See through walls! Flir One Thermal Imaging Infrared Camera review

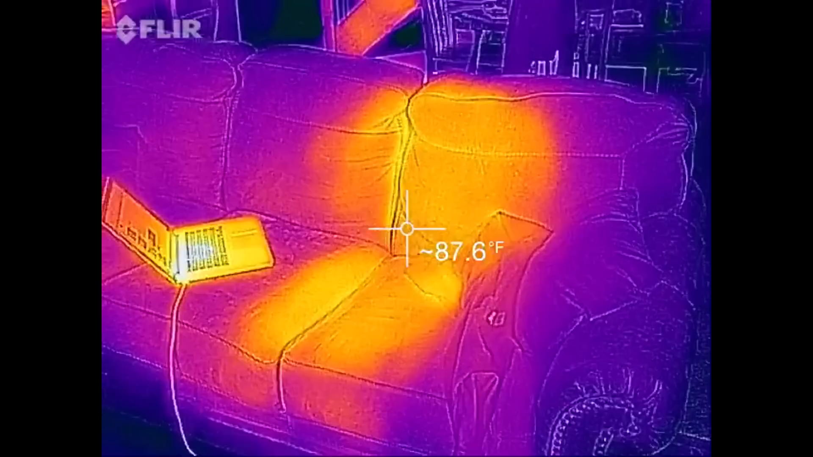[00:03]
On screen: spot 87.6°F
You can see where I was just sitting on the couch on my laptop.
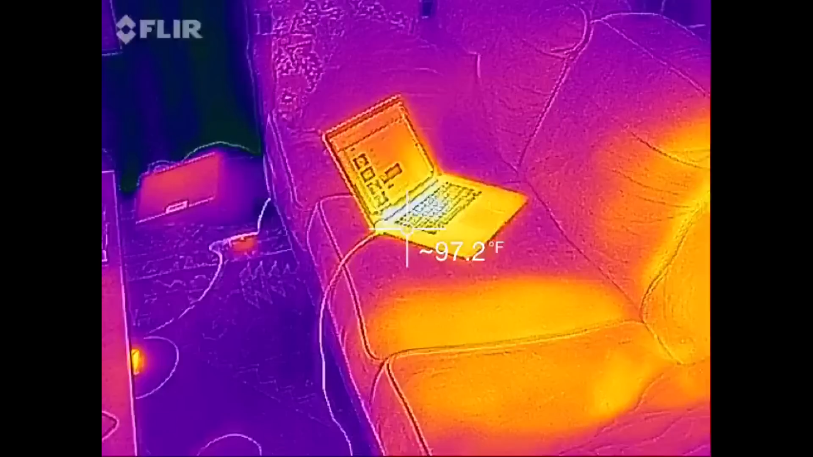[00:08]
On screen: spot 97.2°F
Yeah, you can see how hot.
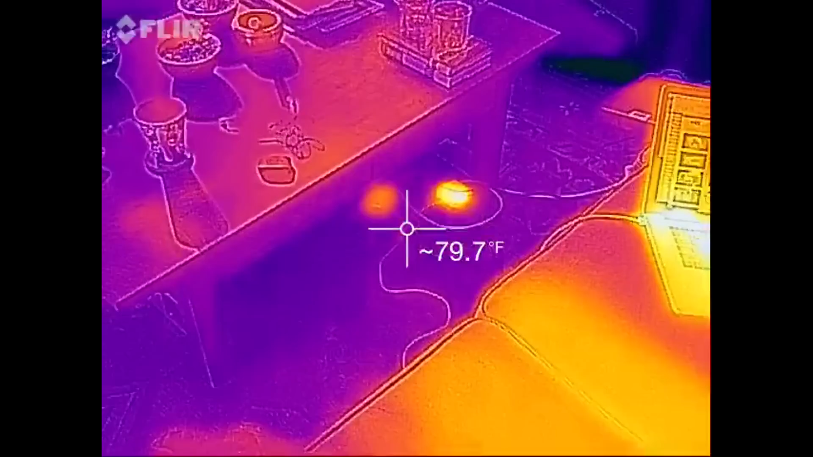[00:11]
On screen: spot 79.7°F
That's the little power pack for my Mac, and there's another one for a PC right next to it for a Dell.
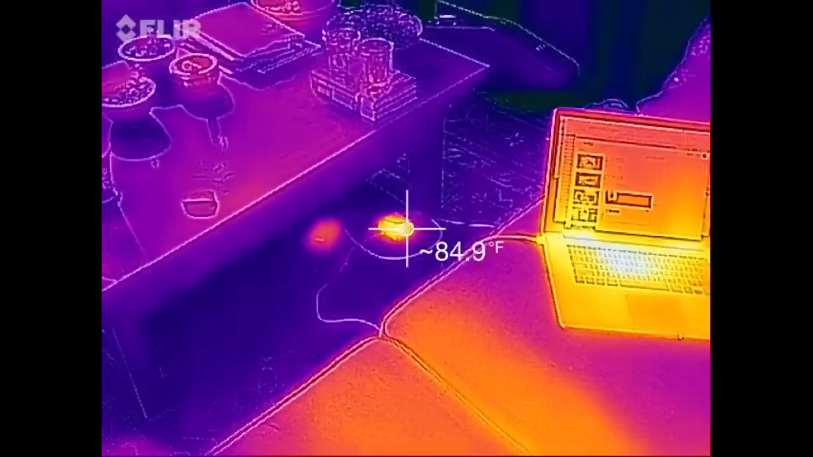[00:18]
On screen: spot 84.9°F
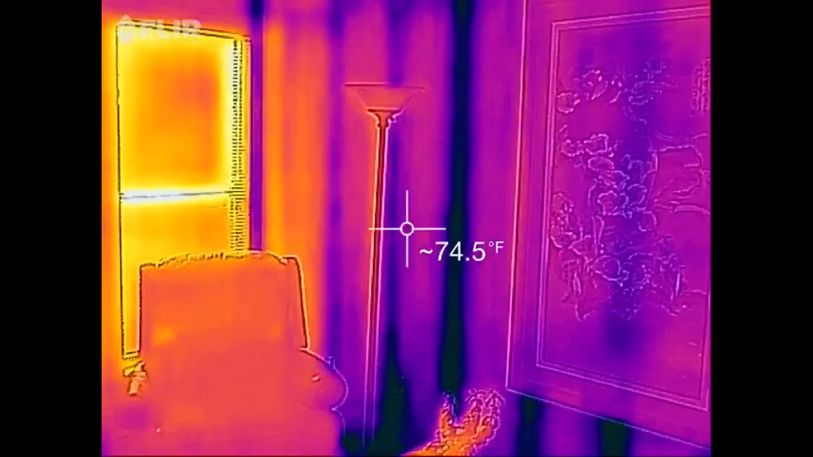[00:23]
On screen: spot 74.5°F
You can see where the studs are in the walls, which is pretty darn cool.
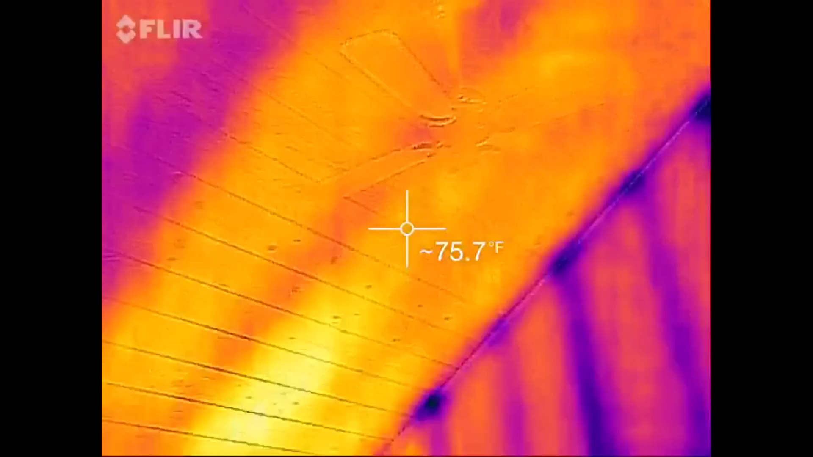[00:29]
On screen: spot 75.7°F
It kind of works on the ceiling here, too. There's wood paneling, so it's a little thicker, but pretty cool.
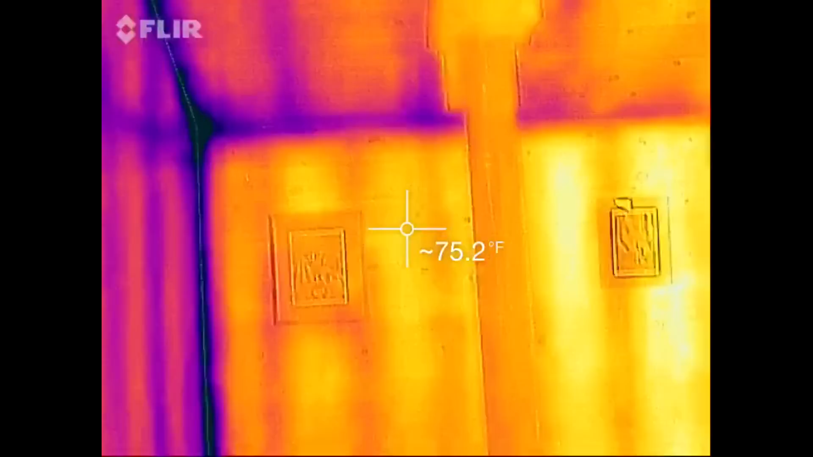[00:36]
On screen: spot 75.2°F
I guess it's really cold up in that corner, so it must be losing a lot of heat there.
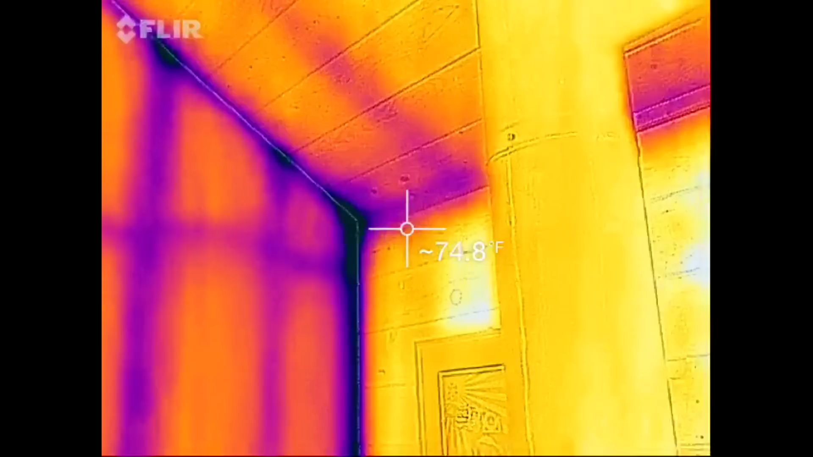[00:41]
On screen: spot 74.8°F
Windows. So this is kind of interesting.
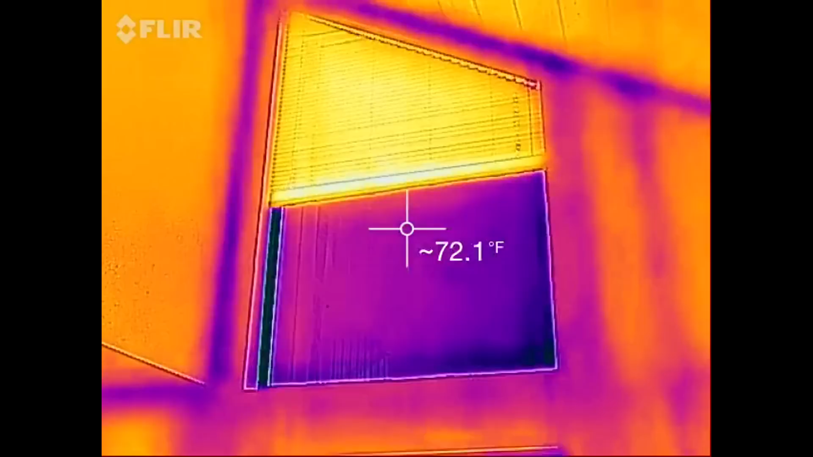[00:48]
On screen: spot 72.1°F
The blinds up there are showing a lot warmer and the window a lot cooler.
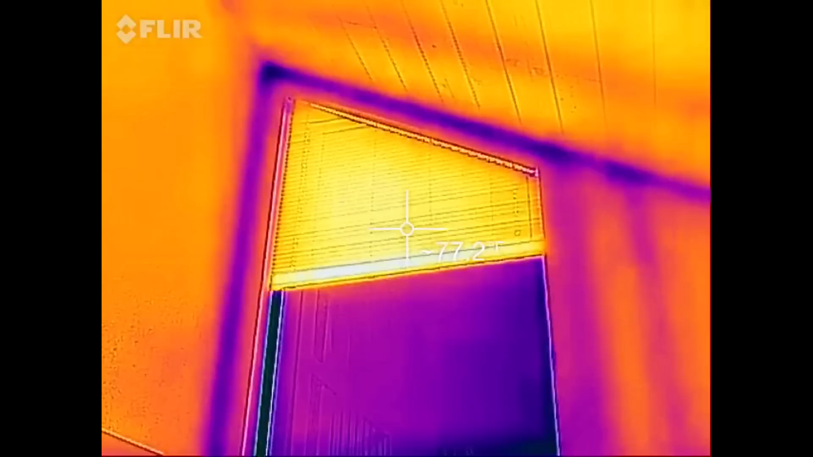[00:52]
I think what that means is the window is losing heat, but the blinds are sort of acting as an insulating layer.
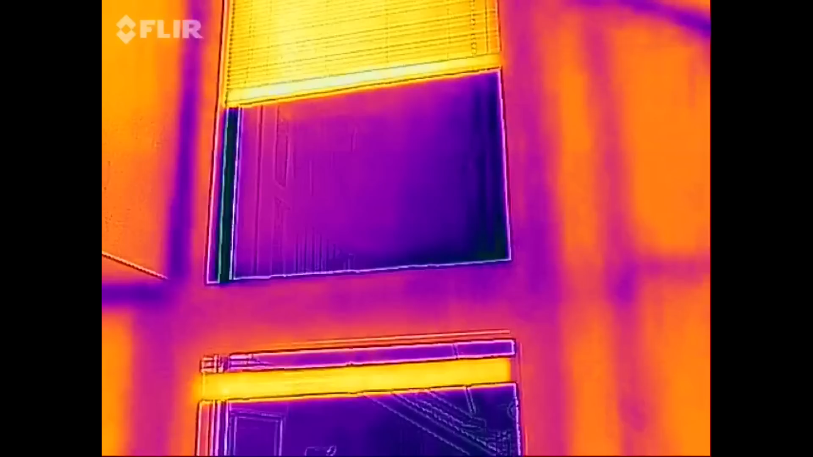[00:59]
Again, you can see the studs. I want to show you here, too, in the bathroom.
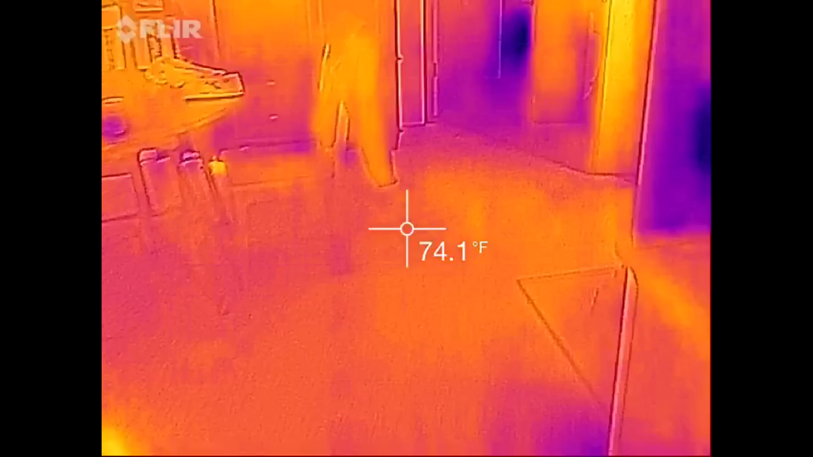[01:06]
On screen: spot 74.1°F
Toilet's the cold thing here.
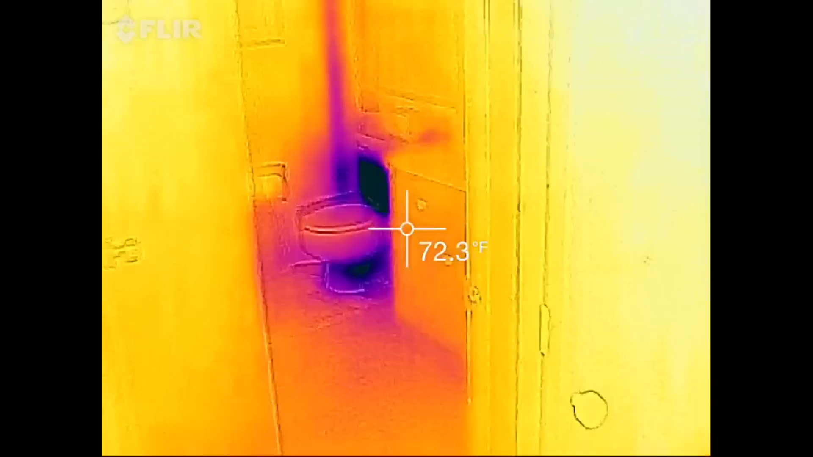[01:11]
On screen: spot 72.3°F
But what's really neat, you see this purple line here.
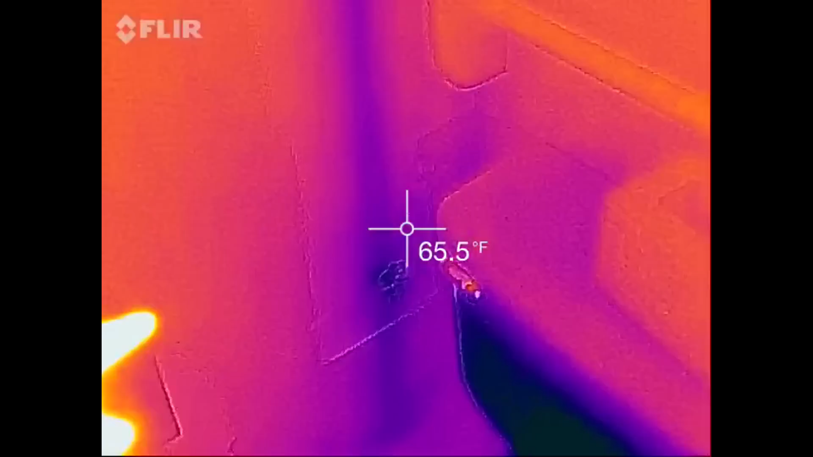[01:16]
On screen: spot 65.5°F
This right here is cold water, and you can actually see the pipe through the wall.
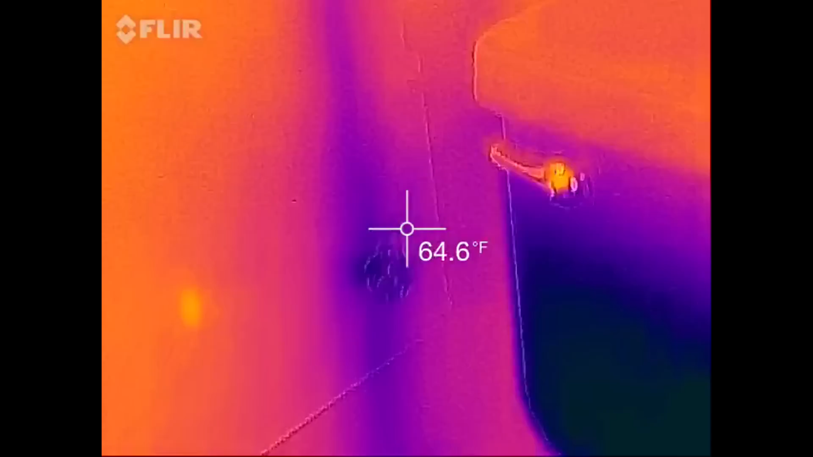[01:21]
On screen: spot 64.6°F
So that's pretty awesome. So that's cold water going up to the bathroom upstairs,
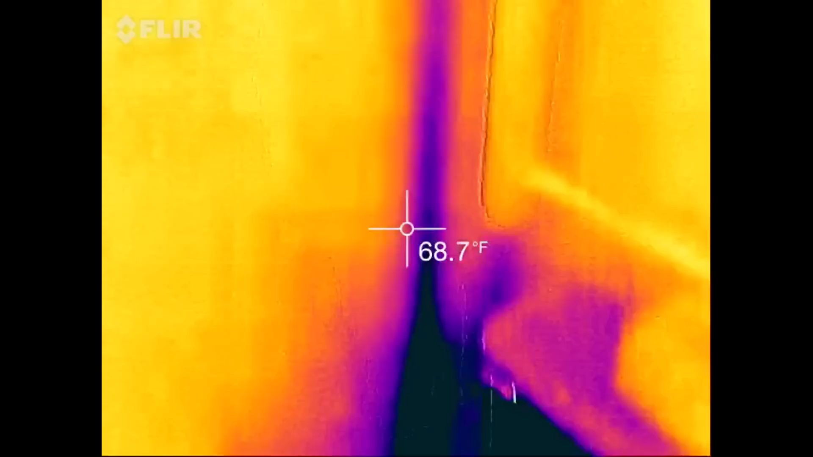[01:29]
On screen: spot 68.7°F
and I guess the supply coming from somewhere below. We're in a condo here. While I'm in here, I'll just show you. Here's our hot water heater.
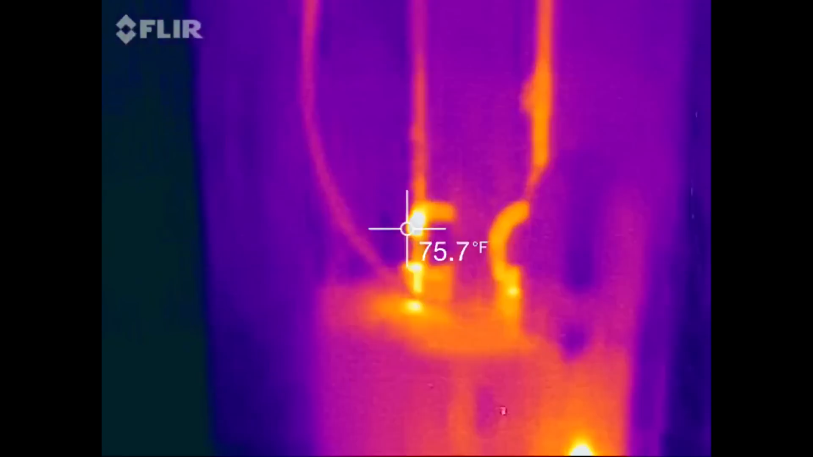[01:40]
On screen: spot 75.7°F
So you can see, you know, the hot line and the cold line here.
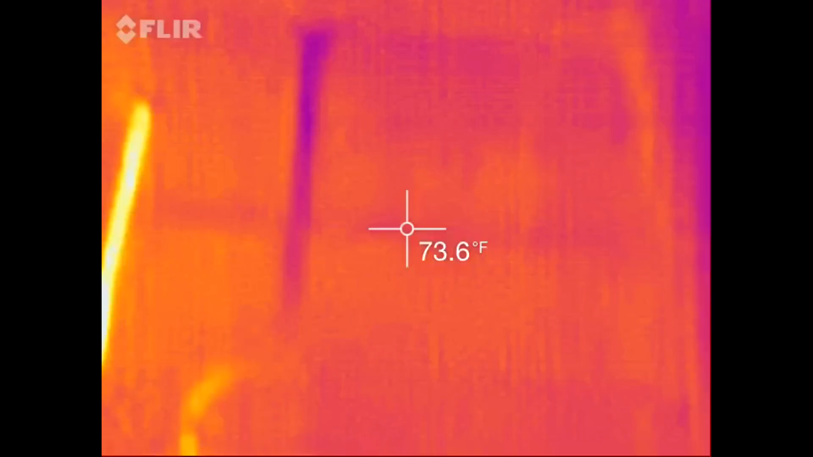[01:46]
On screen: spot 73.6°F
So that's the cold line coming in.
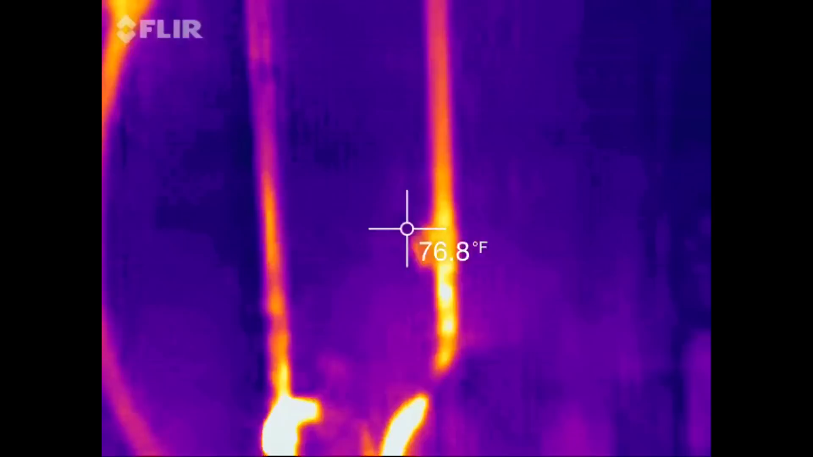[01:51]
On screen: spot 76.8°F
Hot line.